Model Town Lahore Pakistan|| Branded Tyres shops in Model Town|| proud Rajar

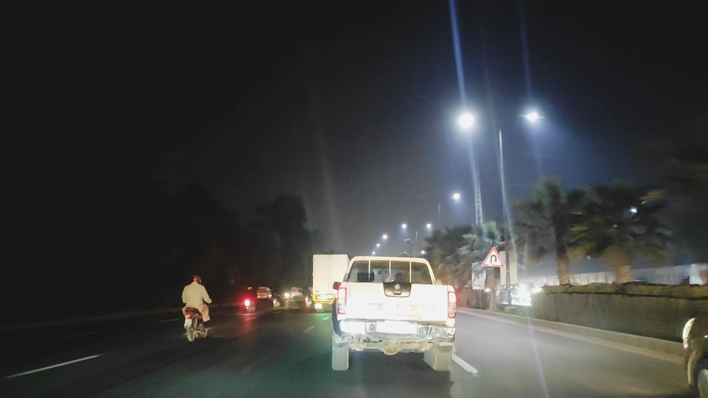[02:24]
ये यू टर्न है जो कि आपको लेके नहर के ऊपर से ठोकर की तरफ लेके जाएगा, और वहाँ से आप ठोकर से मोटरवे की तरफ जा सकते हैं। और यहीं से ये लेफ़्ट साइड पे ये है जिना हॉस्पिटल।
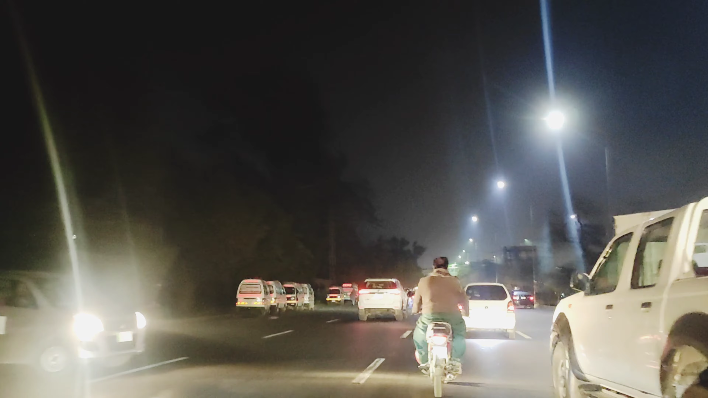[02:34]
जिना हॉस्पिटल का एक गेट यहाँ पर है, यहाँ से एक्चुअली एग्ज़िट है और एम्बुलेंसेस वगैरह यहाँ से निकलती हैं। तो जो प्रॉपर एंट्रेंस गेट है वो दूसरी तरफ है, अभी हम टर्न लेंगे तो आपको नज़र आएगा।
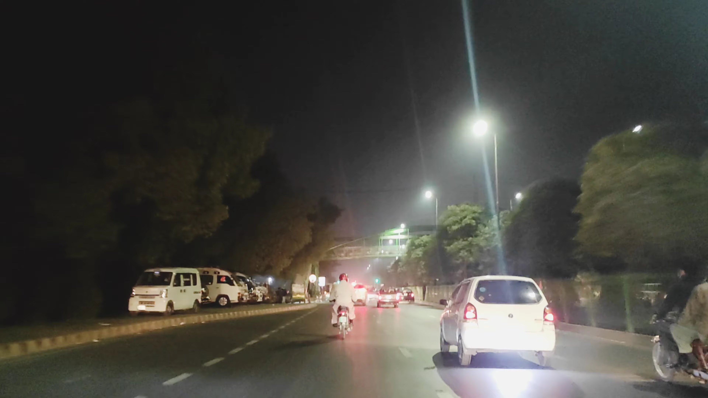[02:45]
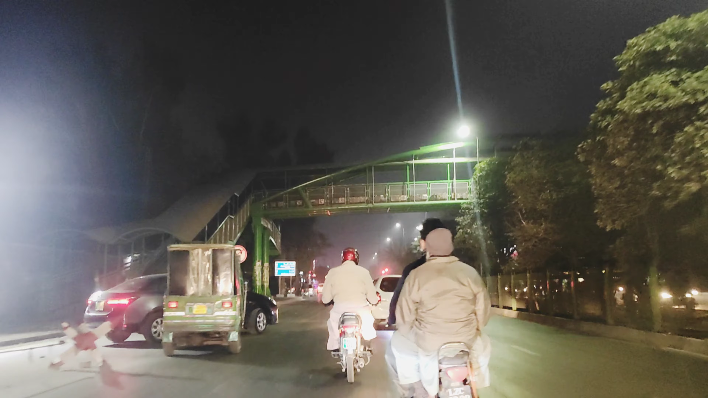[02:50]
ये सीधी सड़क आगे टाउनशिप की तरफ जाएगी,
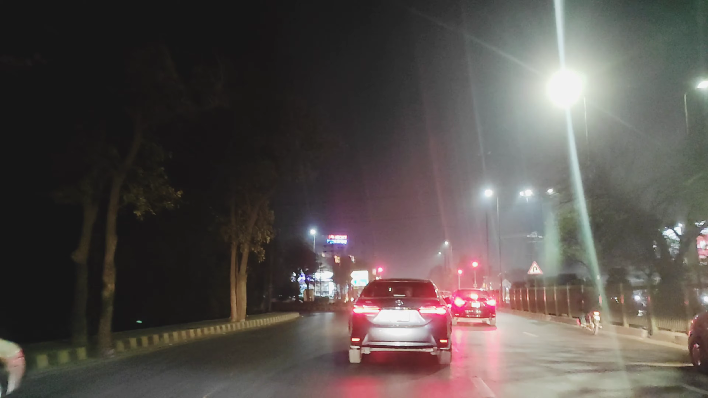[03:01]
मगर हमने इधर को मॉडल टाउन एक्सटेंशन की तरफ जाना है, तो यहाँ से हम लेंगे टर्न। और ये टर्न बिल्कुल इसकी लेफ्ट साइड पर सारा जिना हॉस्पिटल है।
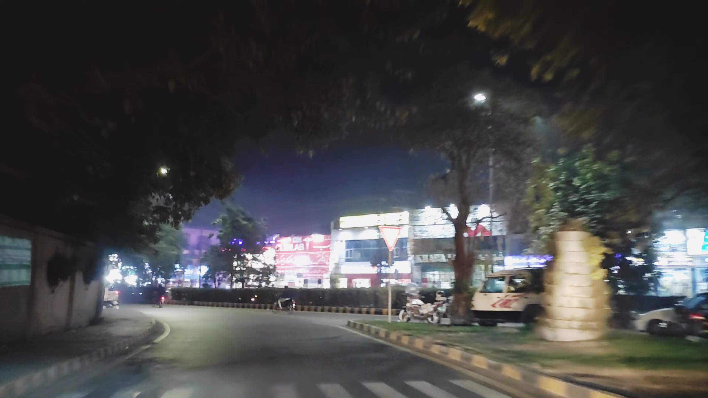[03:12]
जब यहाँ से वापस आएंगे रोड पे, तब मैं आपको इस साइड जो सामने शॉप्स वगैरह हैं ये मैं आपको दूसरी तरफ से दिखाऊंगी जब यहाँ से हम वापस आएंगे। तो
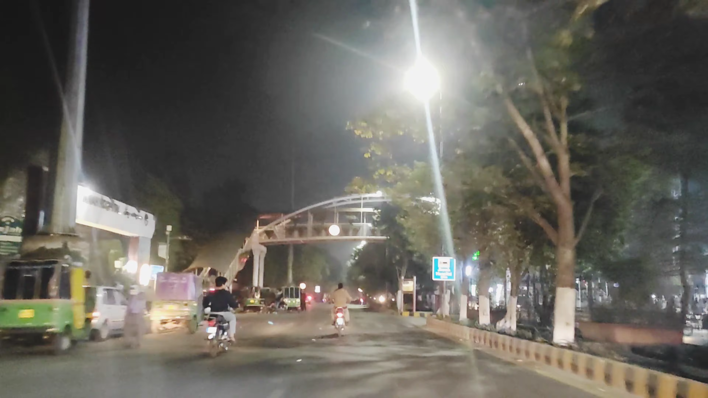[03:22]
यहाँ से आगे जो पहला सिग्नल आएगा वहाँ से हम जाएंगे सीधे हाथ राइट हैंड, तो वो हम चले जाएंगे मॉडल टाउन के अंदर।
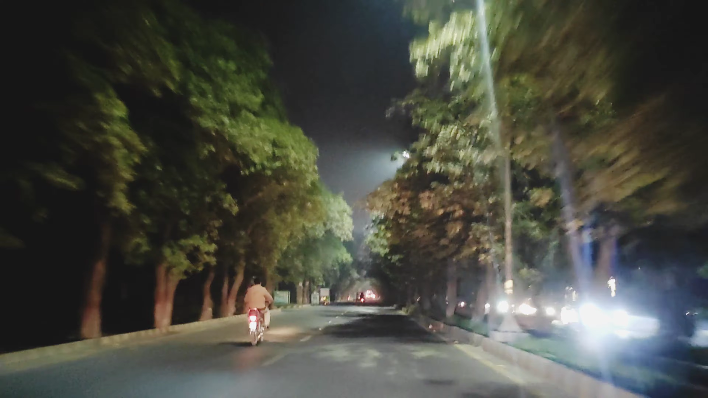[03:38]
ये दरख्तों की और जो स्ट्रीट
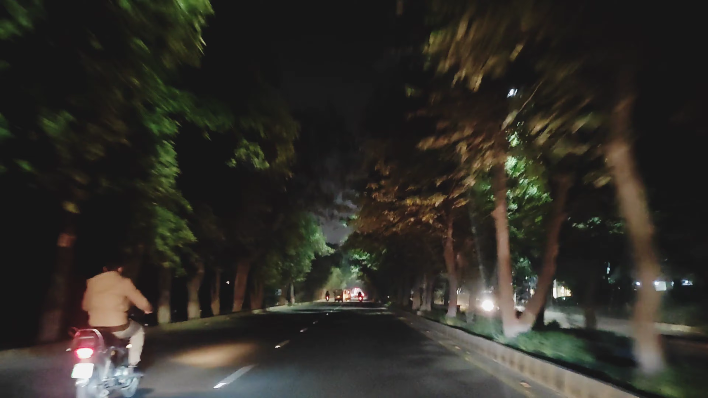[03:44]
लाइट है ये इनके इमेज से देखिए कितना खूबसूरत व्यू नज़र आ रहा है।
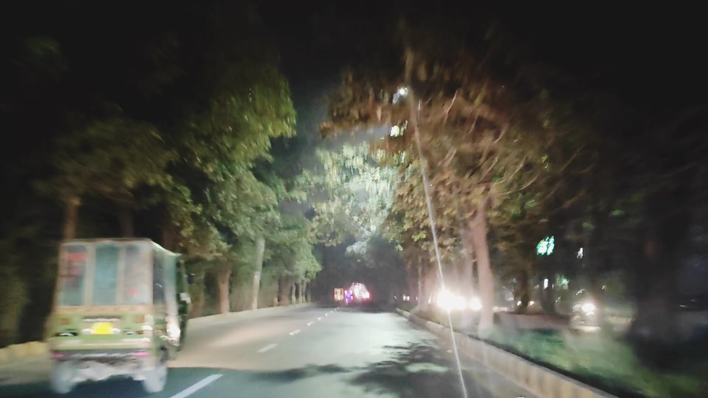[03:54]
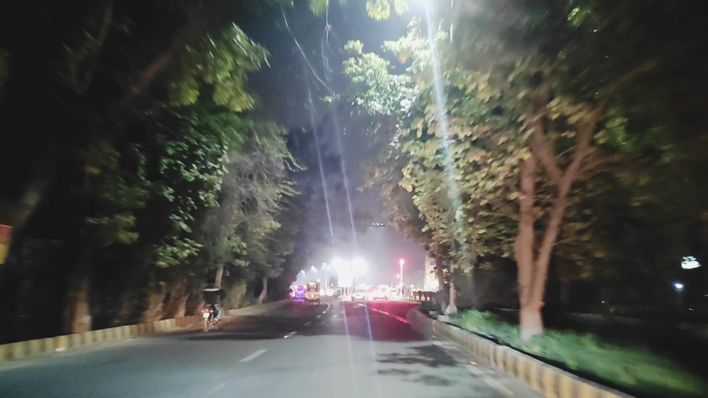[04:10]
जी, ये पहला इशारा आ गया हुआ है,
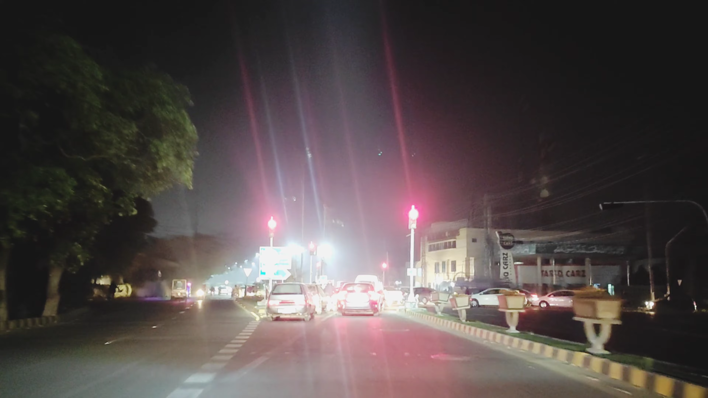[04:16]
यहाँ से अब हम जाएंगे राइट हैंड और देखते हैं हमें इशारे पे कितना टाइम लगता है।
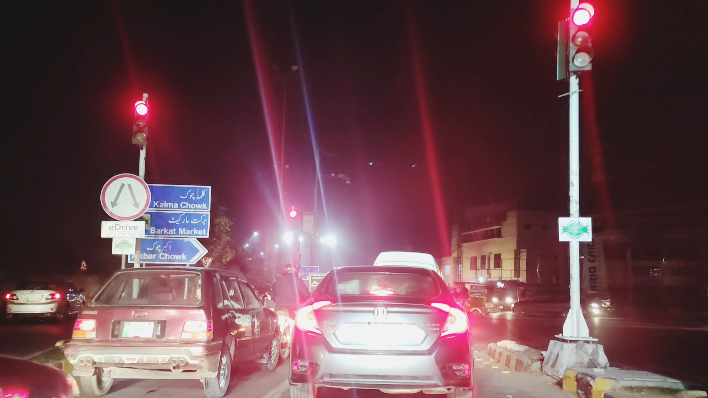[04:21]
लकीली इशारा जो है जल्दी खुल गया है। बहरहाल ये हम जा रहे हैं मॉडल टाउन।
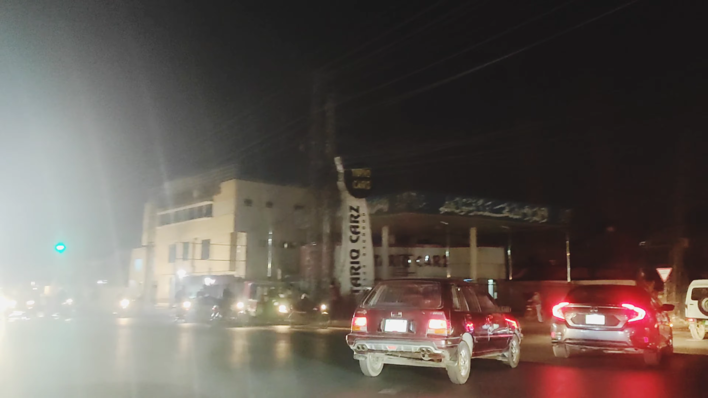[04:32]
आगे जो है ना अकबर चौक और ये सारा एरिया,
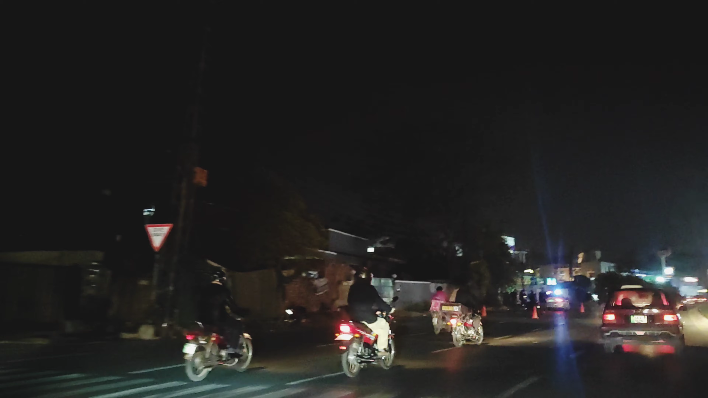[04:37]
यहाँ से अगर आपको स्ट्रेट जाना है ना यहाँ से ये अकबर चौक वगैरह इधर आगे टाउनशिप उस तरफ लेके जाएगा आपको।
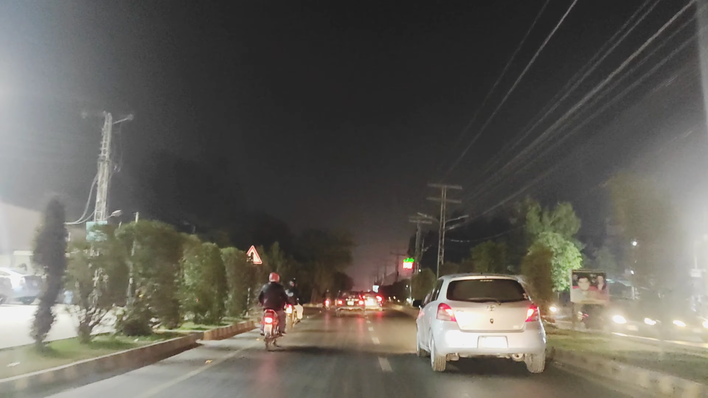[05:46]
यहाँ पे जो है फिलिंग स्टेशन भी हैं,
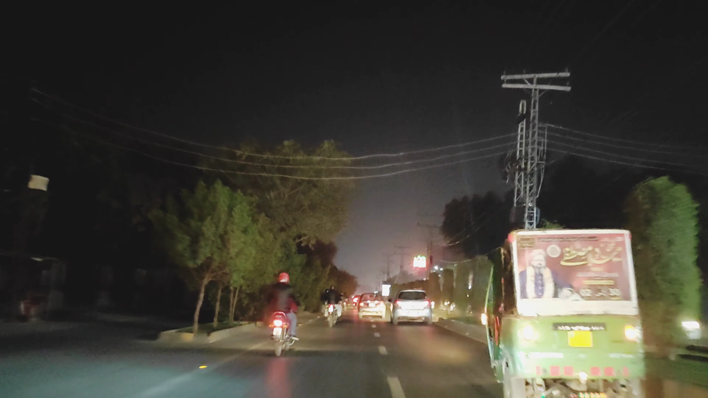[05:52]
और ये तकरीबन हमारा पॉइंट आ गया है यहाँ जहाँ से मैंने टर्न लेना है। यहीं पे जो है ना मॉडल टाउन का हाई स्कूल भी है।
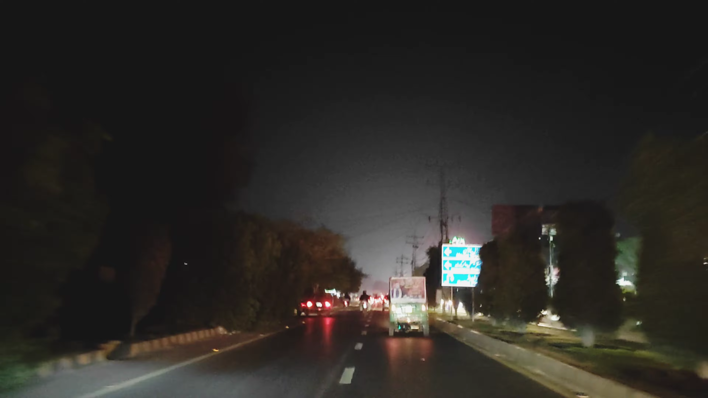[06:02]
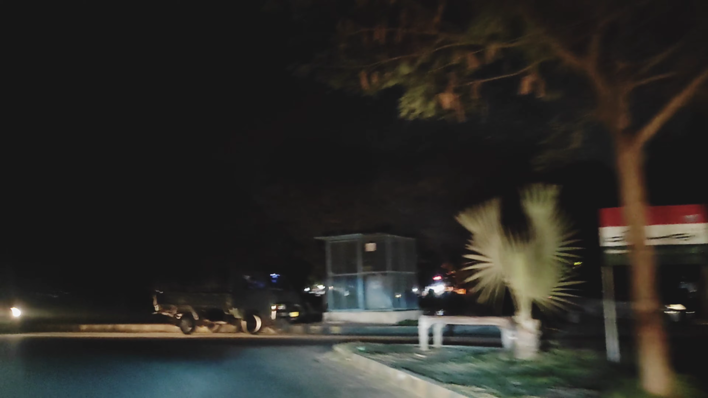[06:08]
जी, ये जो उल्टे हाथ आपको वॉल नज़र आएगी, ये लेफ्ट साइड पर, ये वो स्कूल की वॉल है।
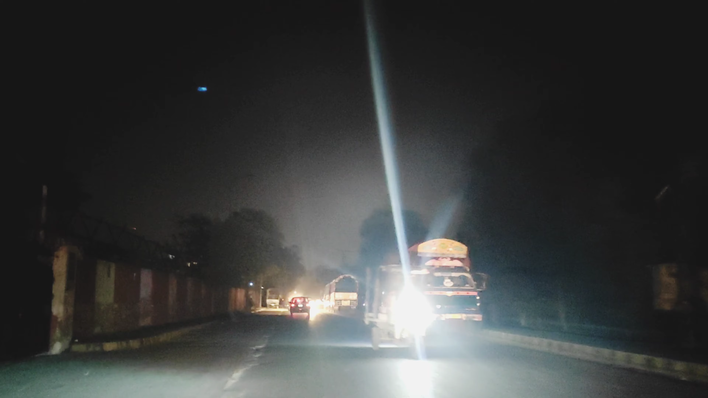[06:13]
तो यहाँ से जो राइट साइड पे है, इससे आगे कोठा पिंड है और उसकी जो है ना मार्केट है कंप्लीट। मुझे इधर थोड़ा सा यही साइड पे पार्क भी है
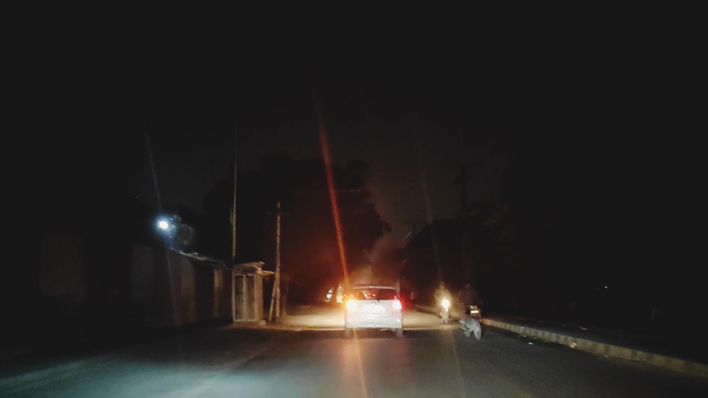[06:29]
और लेफ्ट साइड पे छोटे पार्क भी हैं। मॉडल टाउन का जो बड़ा पार्क है उसकी वीडियो मैं आपको ऑलरेडी दिखा चुकी हूँ।
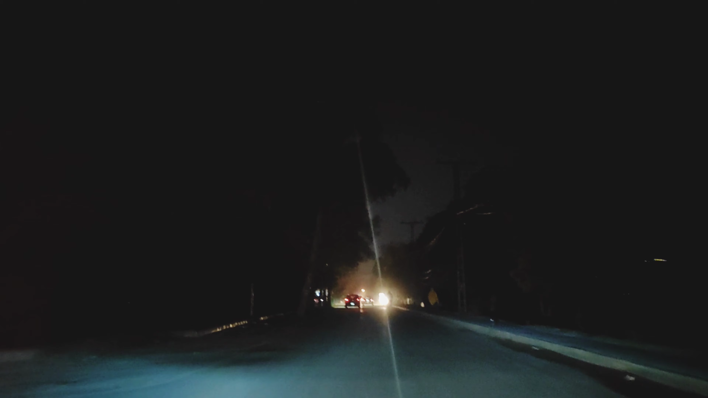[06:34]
उसके बारे में लिंक में मैं आपको दूंगी, बता दूंगी डिस्क्रिप्शन में, वो आप देख लीजिएगा अगर आपको पार्क की सैर करनी हो तो।
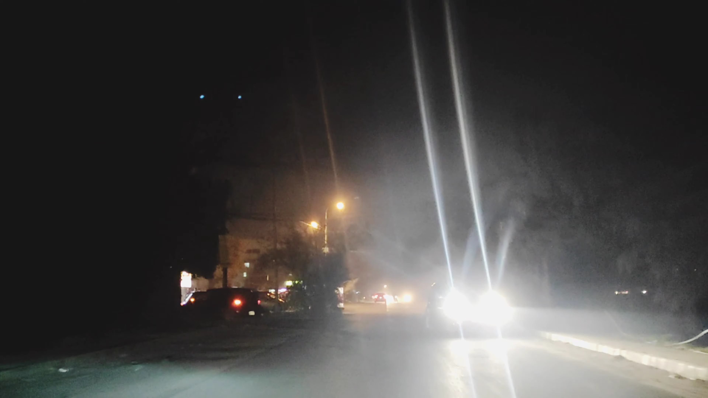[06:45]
यहाँ पे छोटी मार्केट है, उसका मुझे थोड़ा सा राउंड अबाउट लेना है, तो वो मैं, ये छोटी मार्केट है मॉडल टाउन की।